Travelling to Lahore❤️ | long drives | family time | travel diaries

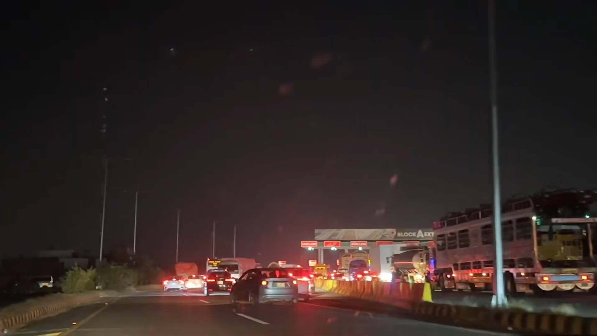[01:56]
तो यहाँ अब हम पहुँच गए हैं लाहौर, और अब आप देख लें कि ये टोल प्लाजा में कितना रश है, कितने ज़्यादा लोग लाहौर जा रहे हैं।
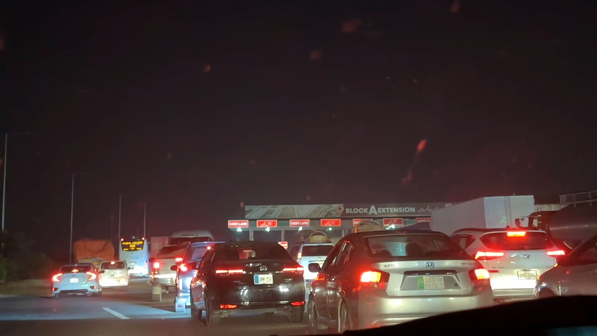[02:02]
और यहाँ पर अब हम वेट कर रहे हैं अपनी टर्न का,